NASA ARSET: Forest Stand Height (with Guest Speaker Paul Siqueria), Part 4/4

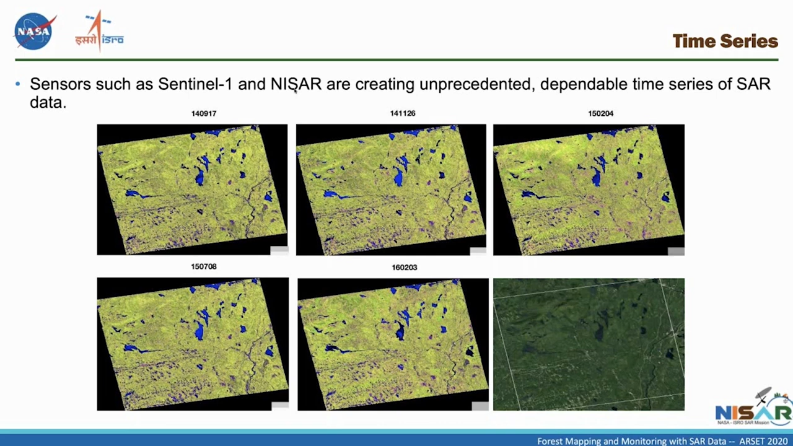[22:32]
And what you see on those numbers at the top have to do with the year, month, and the date. And you can see that you can create a time series of these kind of images for observing how things are changing as a function of time. And this is just some little example of some time series analysis you might do.
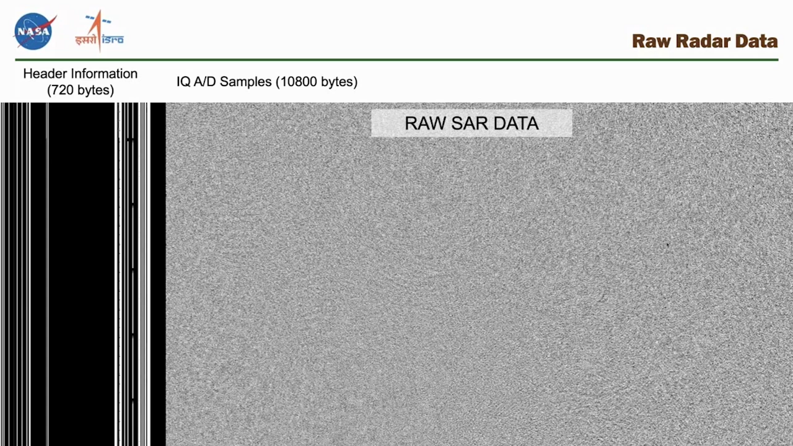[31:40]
And so this looks like noise, right? And indeed, that's what raw SAR data looks like. And it requires some knowledge to convert it into normal imagery. And this is what level 1.0 data looks like. So the first thing that you might do is range compression, right?
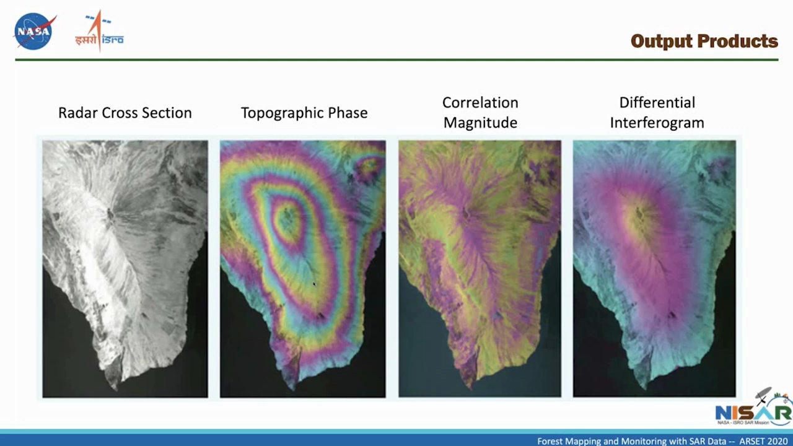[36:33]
interferograms and looking at how actually the topography is changing. And most people would think, well, the topography is not changing very much at all, which is true typically. But even if it's changing a small amount, it can show up, as you see on the right-hand side, and the Strong's signature called the differential interferogram. So I want to talk a little bit now more about forest and height and where we're coming from.
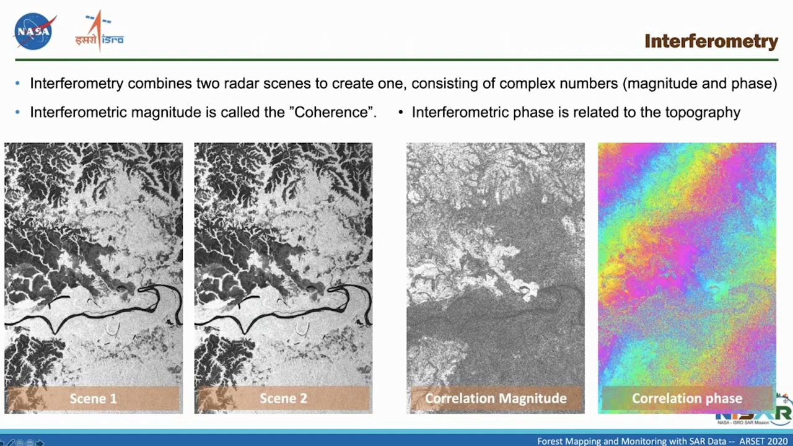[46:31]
Okay, this is what the interferometric processing chain looks like.
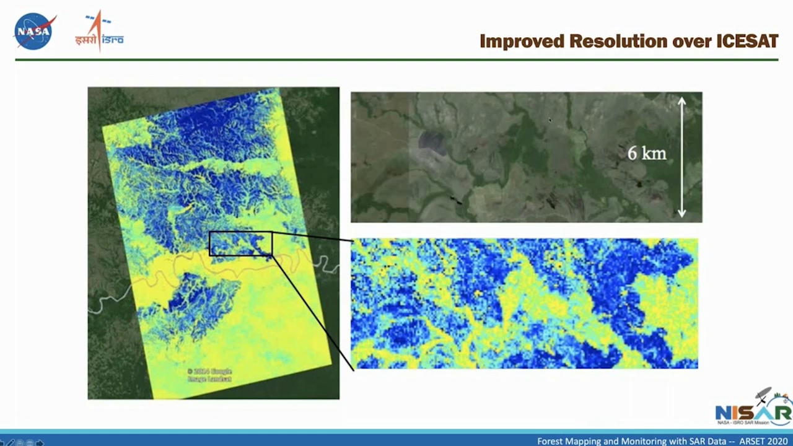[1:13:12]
Indeed, you can see dark green regions and light green regions. And basically, that's an indicator of where there's forest and non-forest, and those correlate with each other very well in this particular image.